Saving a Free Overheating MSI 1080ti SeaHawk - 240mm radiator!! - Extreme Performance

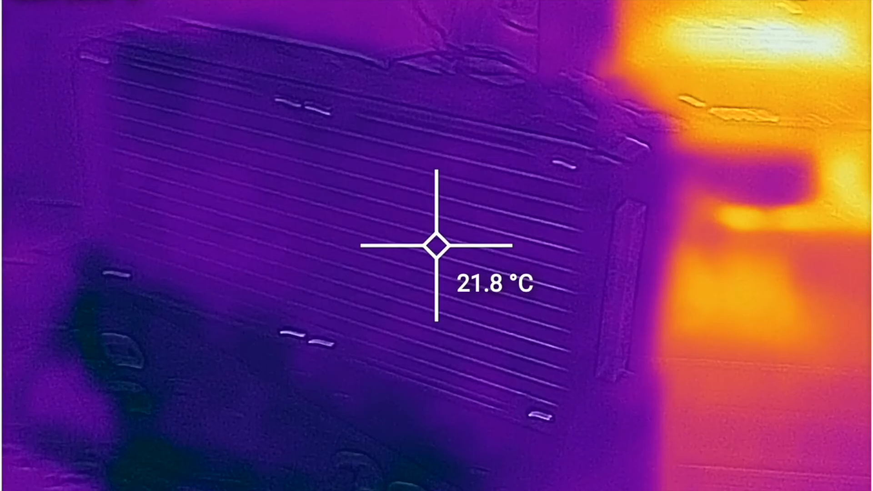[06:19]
On screen: spot 21.8°C
We got really good temperatures like 20 degrees or something on the GPU die.
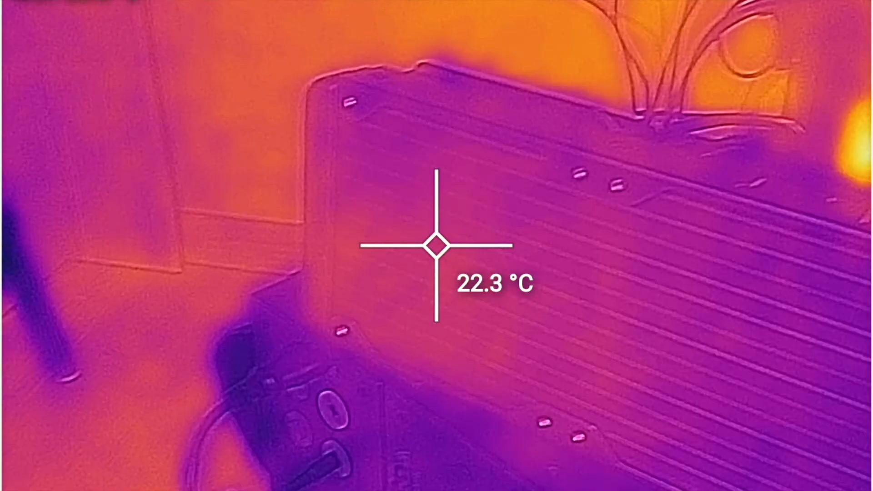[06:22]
On screen: spot 22.3°C
So no problems here.
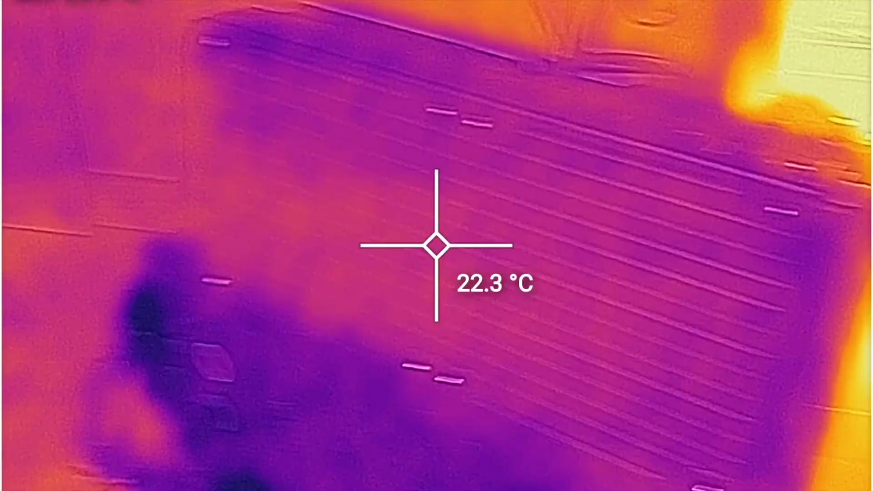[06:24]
On screen: spot 22.3°C
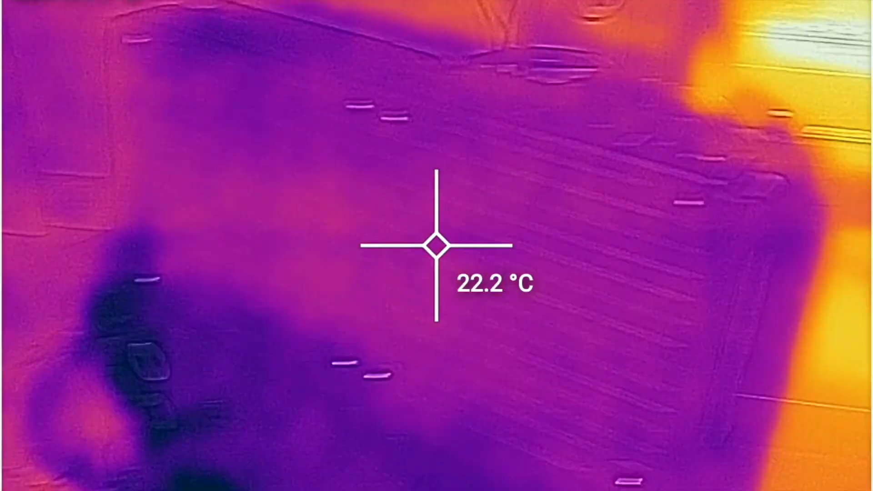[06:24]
On screen: spot 22.2°C
And I was using like a thermal imaging camera just checking everything.
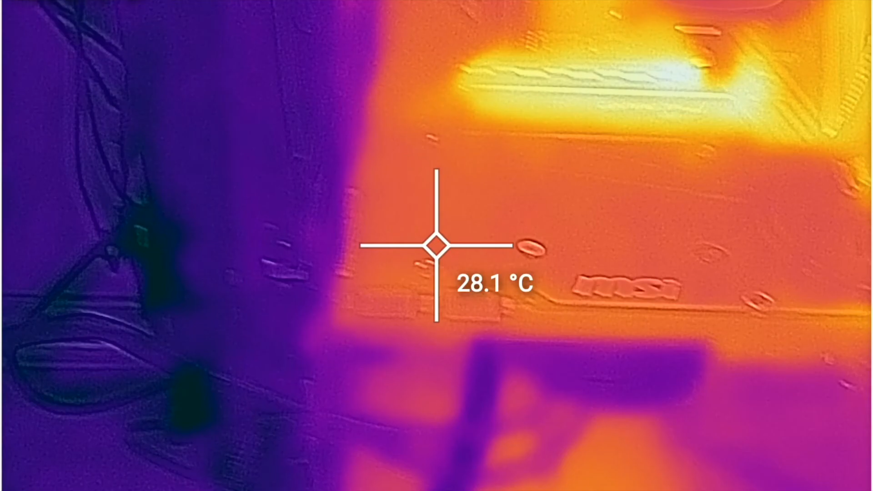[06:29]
On screen: spot 28.1°C
And this here is idle and we can see all temperatures and such are really fine and there's no issues here. And this is like the M2 SSD at the idle.
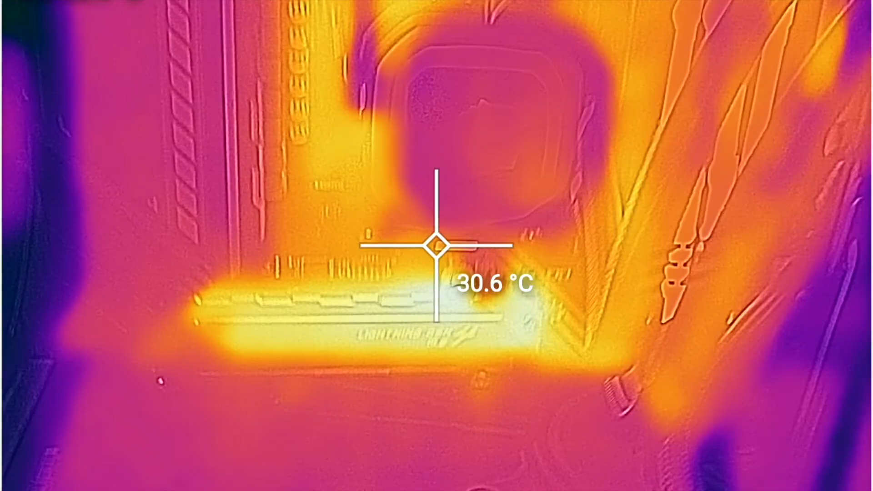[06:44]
On screen: spot 30.6°C
That always seems to get fairly hot.
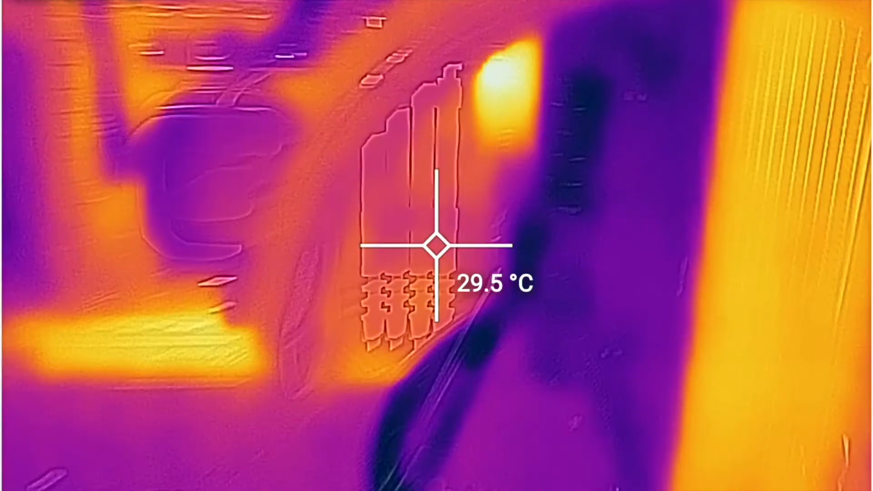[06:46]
On screen: spot 29.5°C
And this is idle.
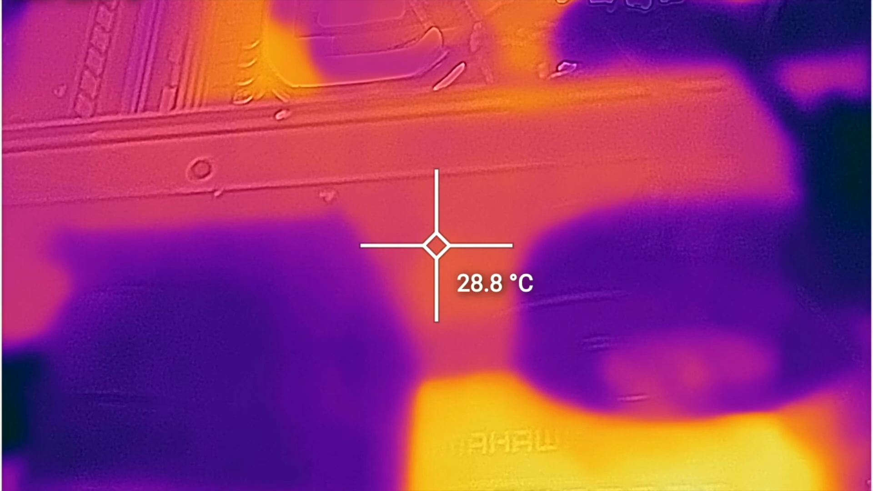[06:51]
On screen: spot 28.8°C
I directed the camera underneath to maybe look more at the memory modules. So I suspect the memory modules are directly under here somewhere.
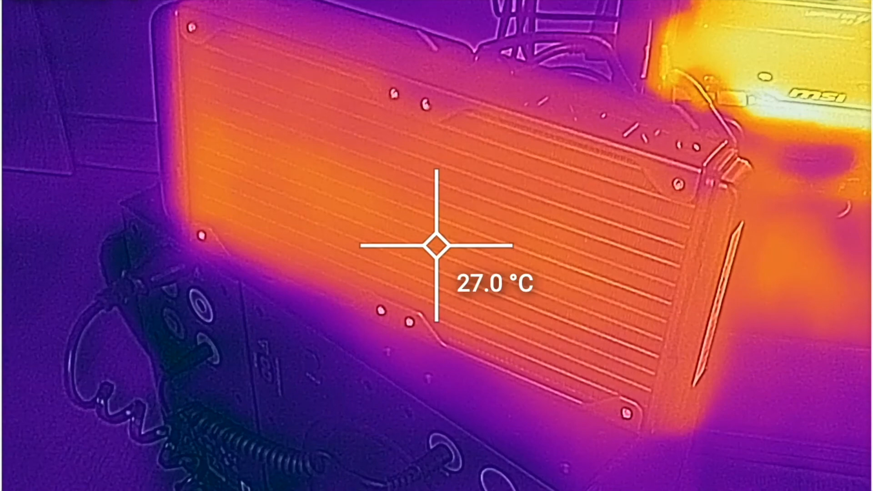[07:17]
On screen: spot 27.0°C
And then playing a video. We can see that we see good temperatures on the card itself.
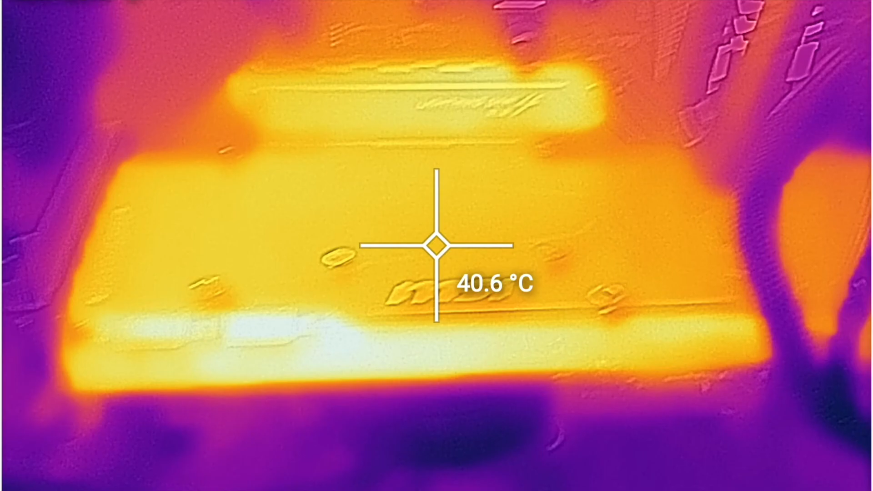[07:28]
On screen: spot 40.6°C
Even though we can't see that in hardware managers for this type of cards.
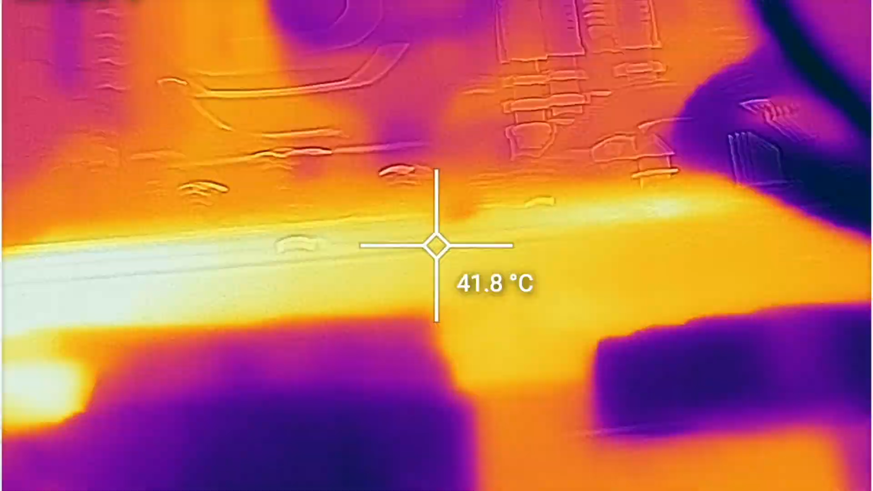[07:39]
On screen: spot 41.8°C
Like 3080, maybe 3070 and 3090. But we can see here underneath 40 degrees.